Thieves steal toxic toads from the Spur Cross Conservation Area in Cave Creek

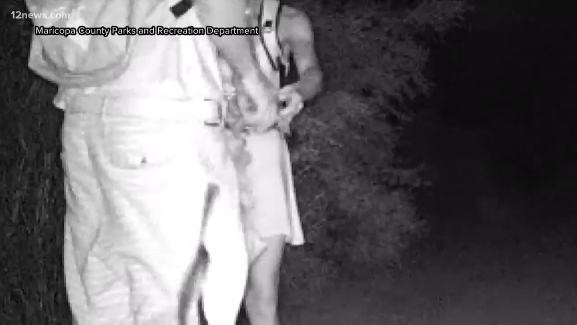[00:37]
Cameras capturing a group of thieves stealing toads
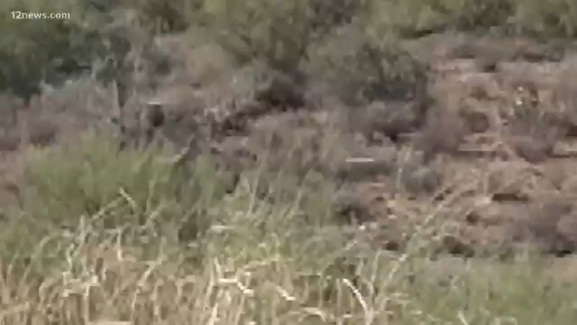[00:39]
from the Spur Cross Conservation Area in Cave Creek.
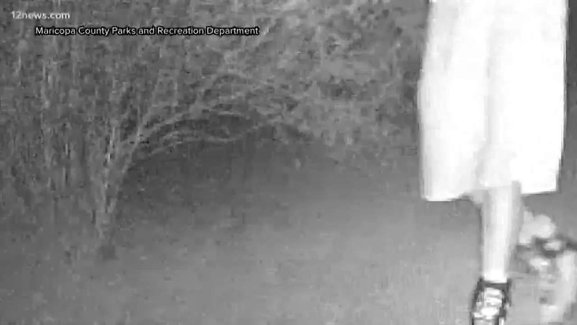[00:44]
The video showing a man holding a bag full of jumping toads.
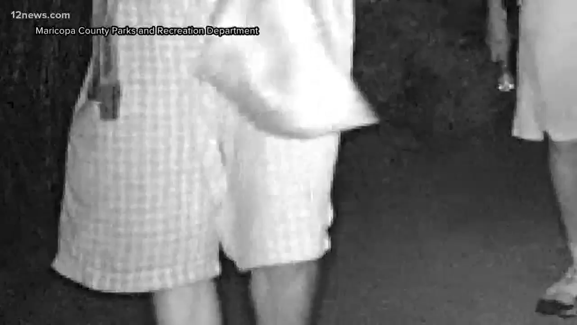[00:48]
Officials saying they nabbed at least four from the park.